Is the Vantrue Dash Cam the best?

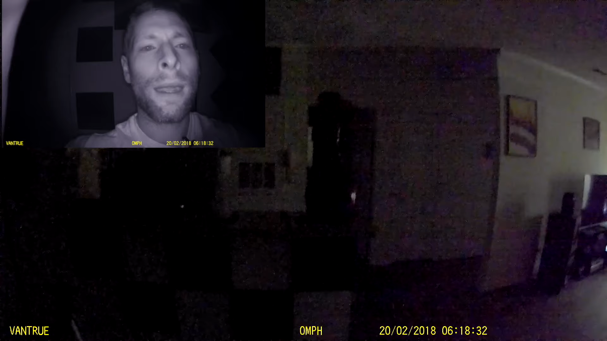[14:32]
okay this is night mode now i do have my curtains slightly open but this camera does a very good job at lighting up a room or the inside of the car because this is the ir on the inside look at that look
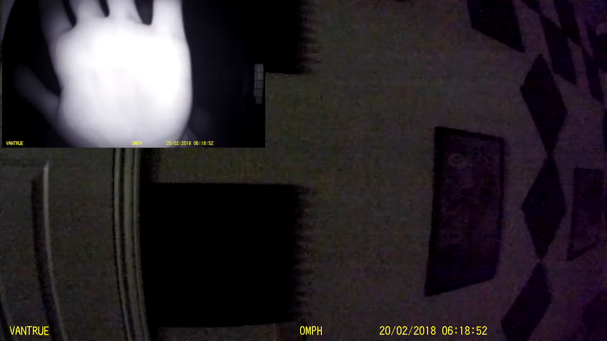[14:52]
how much that lights up and it's completely dark but the night vision
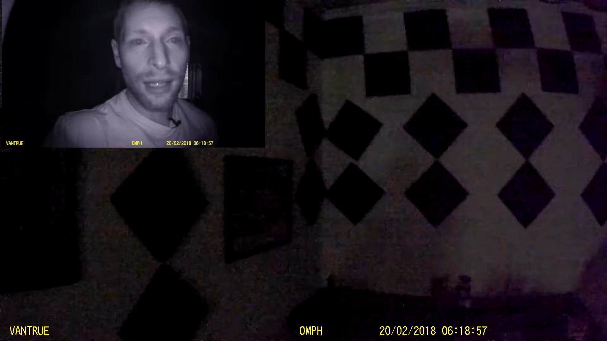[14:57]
like i'm looking at the camera right now because i physically can't see like any of this stuff because it's so dark
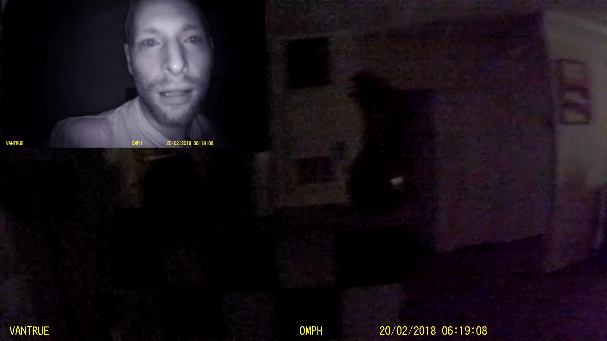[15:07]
the sun does not come through those windows those are just very very dim light so yeah i'll even go to my bathroom and do pitch black so absolutely zero light
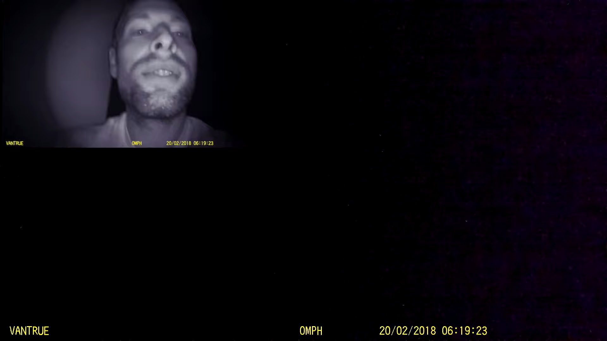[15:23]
so the front camera i guess you can pick up a tiny bit but that's probably from the camera that's the mirror in front of me so yeah you can't pick up anything except for the ir that is on the inside of the car okay so here i am